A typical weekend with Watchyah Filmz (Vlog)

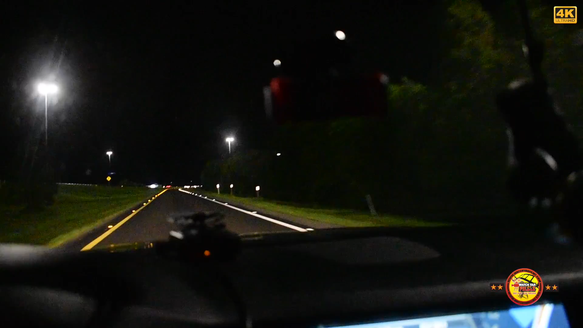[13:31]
I've reached Orlando by, say, 1 o'clock, but me know me reach about 12:30. You understand? I just stay. Weekend in the life of Watchyah Filmz, you see me? Watchyah Filmz on the road, you understand? So you don't know, like and share the video here, because you don't know. So show our clients and everybody what we got show, you see me?
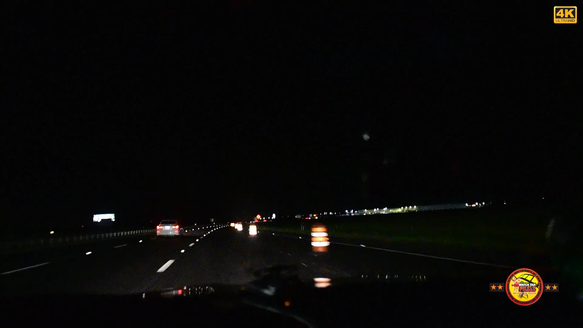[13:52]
How we get ready. It's going to be a very interesting weekend, people. So just stay tuned, you understand me, I say? Then I mash up some road, you understand? So I put on the camera, just get some food, I eat it, you know? You understand? Stay tuned. You see me? I-75 North. You see me? Orlando, Florida, with the power way. You understand? Alright then, look at more people. Yes, massive.
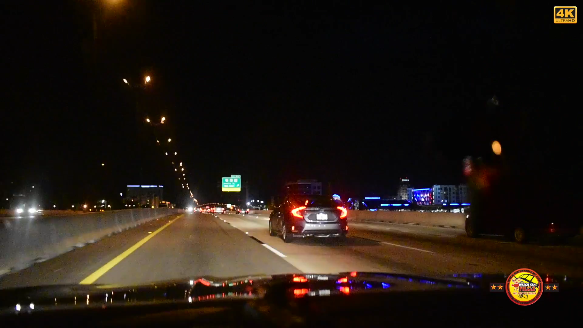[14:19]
Don't know, so we're reaching Orlando right now.
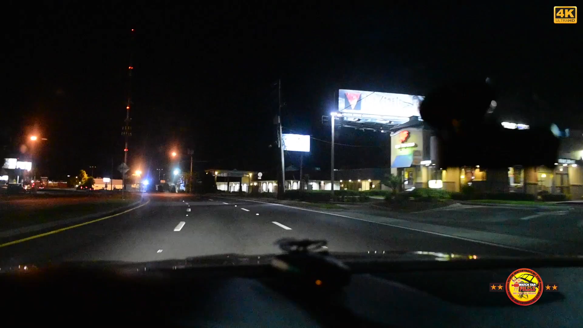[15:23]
Yeah, man, finally reach Orlando. Exit off of the exit off of I-4, you know, you see me? So I'm going to reach the spot event center around 5 minutes or less. Out as 3 minutes. You understand? So the journey to Watchyah Filmz.
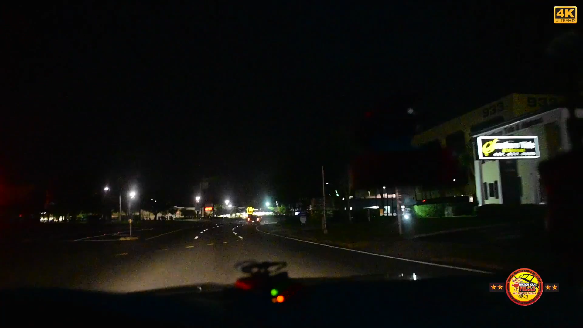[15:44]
One day I saw listen to Alkaline, you see me? Yeah, I miss my son as well, cause I don't know me like really go away for so long. Although not really long. 2 days left my son, not sure. Yeah man, on the journey, man. I'm gonna see my face. Hold on. Yeah man, I don't know so I reach Orlando with the Spot Event Center.